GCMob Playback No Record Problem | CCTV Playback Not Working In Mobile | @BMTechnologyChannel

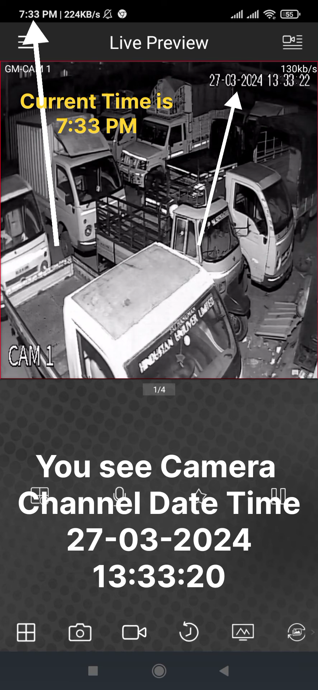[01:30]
maximize you see time is 13 30 on your camera live current time is 7 33 pm your dvr time is not correct
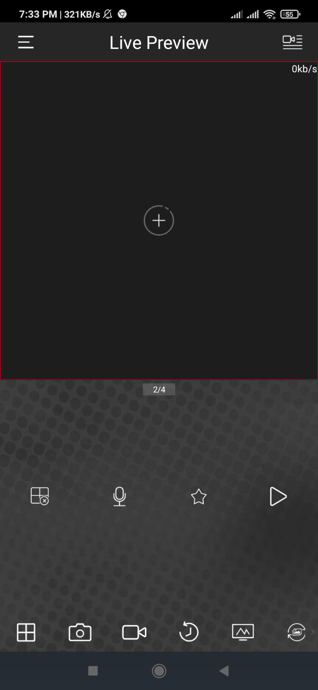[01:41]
link in description how to set dvr date and time
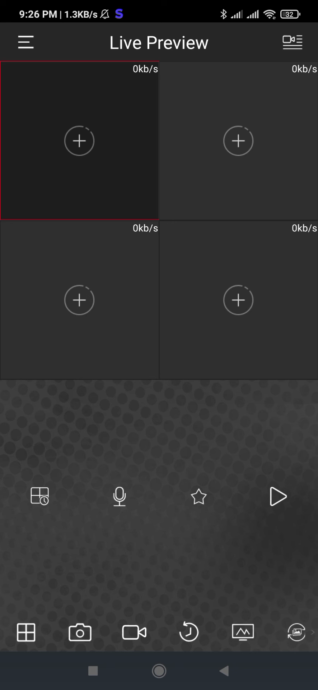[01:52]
after set data and time and check your live preview once again
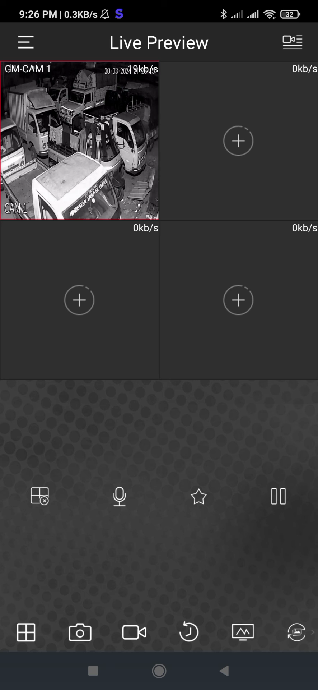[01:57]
you see 21 26 means 9 26 pm date is 30 right okay and then check playback